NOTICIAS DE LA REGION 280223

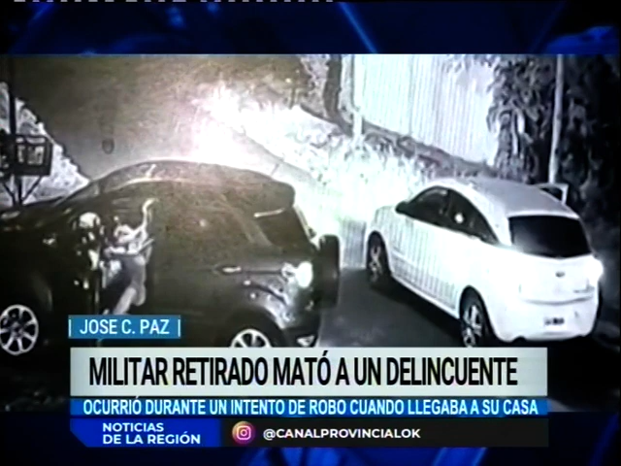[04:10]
Este militar retirado, ahí estamos viendo las imágenes en el momento en que este auto es el que se aproxima, allí lo vemos que baja con la pistola en la mano, se produce un intercambio, hay un tiroteo,